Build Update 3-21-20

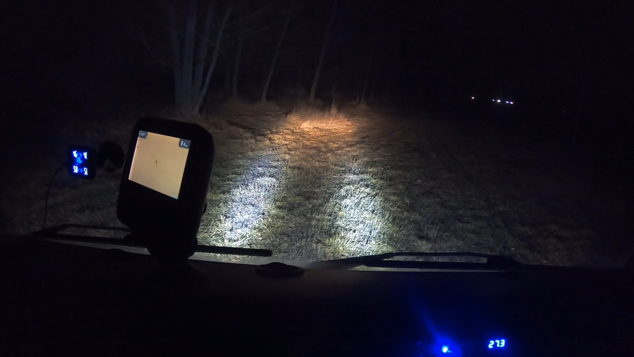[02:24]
on this is the overhead light these are our rear lights you might be able to see back there we got a rear light on